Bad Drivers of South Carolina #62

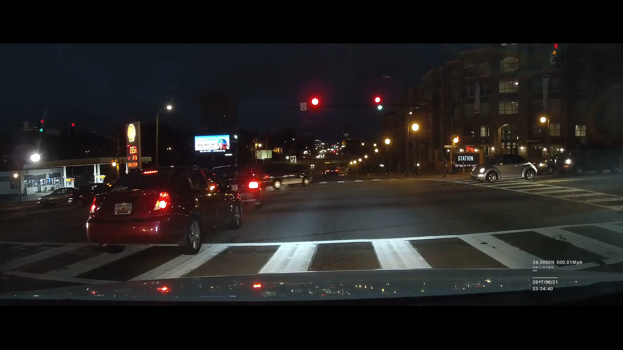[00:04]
Watch. Wait till it turns green. Wait till it turns green. Damn. Stay in your lane.
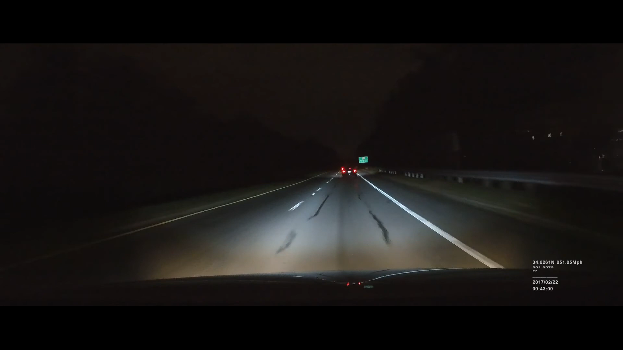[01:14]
Damn, bitch. Where are you going? I think she must have got her chamfers stained. She needs to go wash them out. Do you not see that says get over?
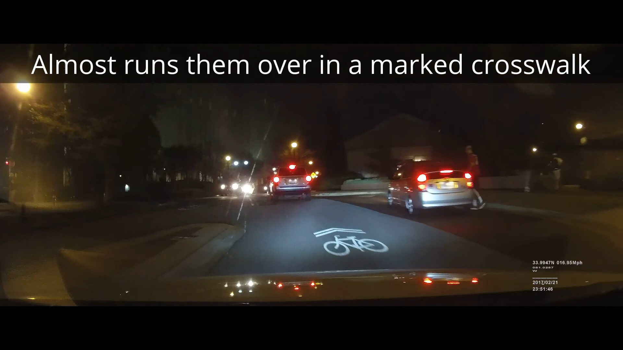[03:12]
Well, how about let's not run over the pedestrians? Capiche?
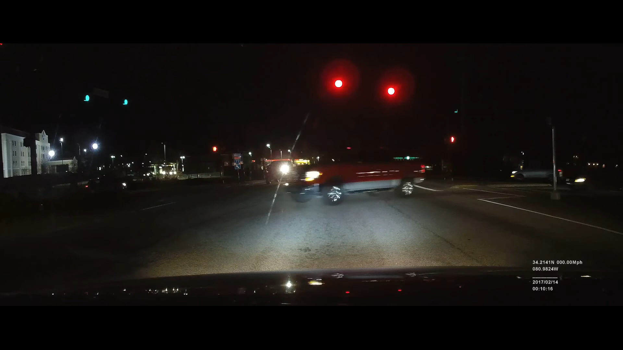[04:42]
Where the fuck did that lady just come from?
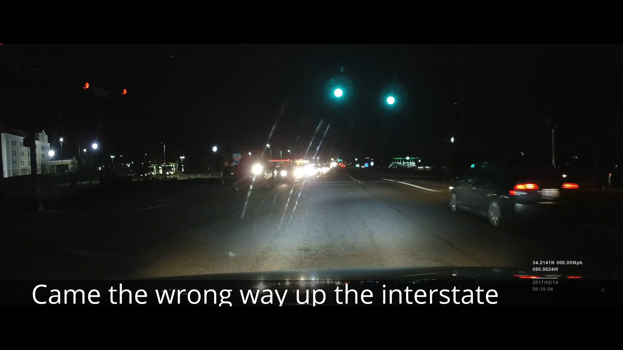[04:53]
Can you get the fuck over?
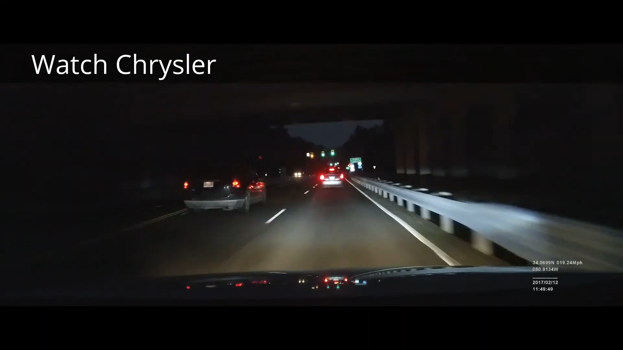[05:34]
Oh, I was about to say, what are you doing? You can't turn in there. That lady just went all on that curb. Can you turn in and do a curb?